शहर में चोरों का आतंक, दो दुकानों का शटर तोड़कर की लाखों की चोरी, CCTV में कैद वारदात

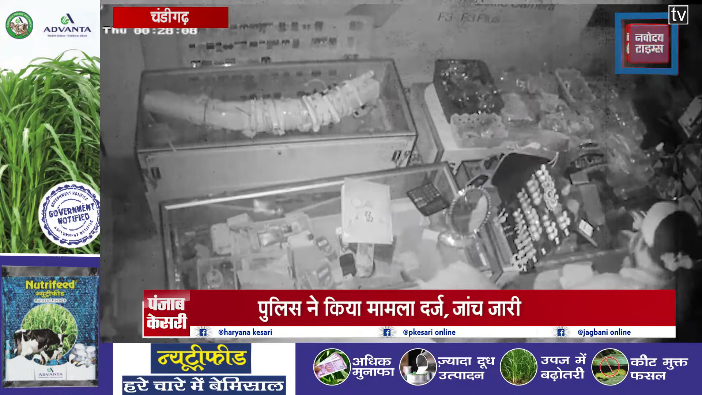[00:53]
का श्टर तोड़कर 44 लाक रुपे नगदी और 38 लाक रुपे के मुबाइल वा अन असेसरीस चोरी कर ली दोनों चोरी की घटनाओं में आरोपी CCTV कैमरे में कैद हो गए